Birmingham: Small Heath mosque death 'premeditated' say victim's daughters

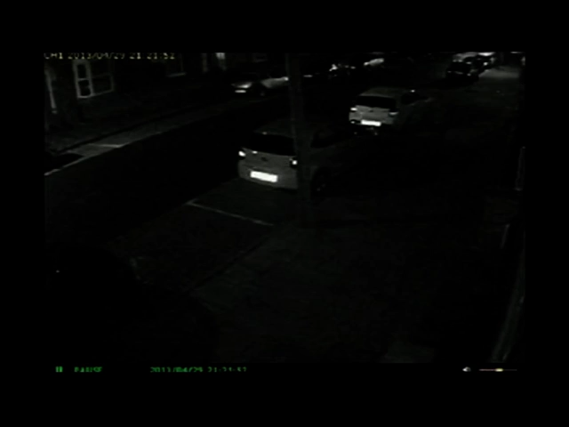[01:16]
Police have now released this CCTV footage of a white man seen running in the area at the time who they want to trace and further footage of a people carrier.
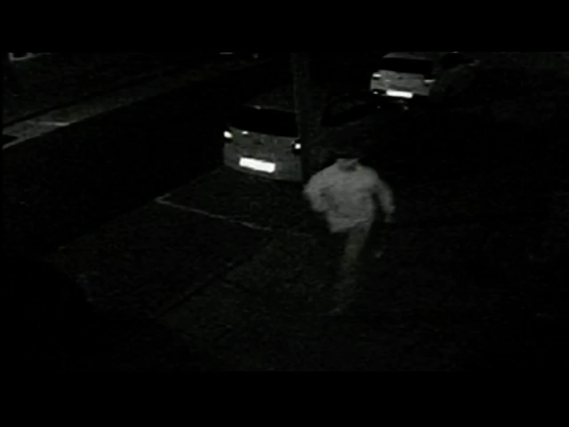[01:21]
The man was seen here in Windcliffe Road close to the murder scene and police say they need to speak to him.